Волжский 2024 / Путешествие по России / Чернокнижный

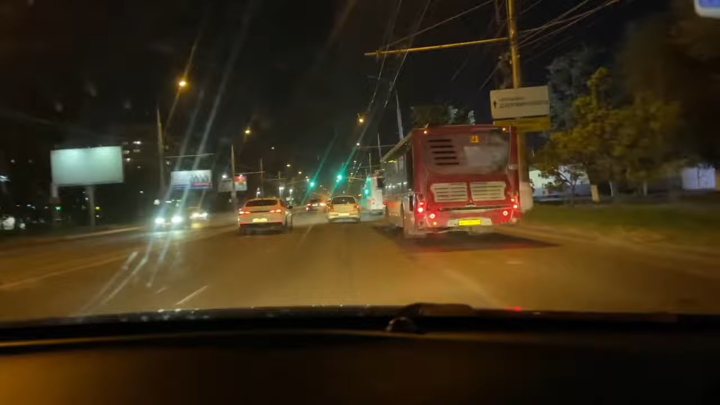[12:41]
И, собственно, сейчас мы с Волгограда уже двигаемся напрямую в Дагестан. А это вот, собственно, кусочек Волгограда.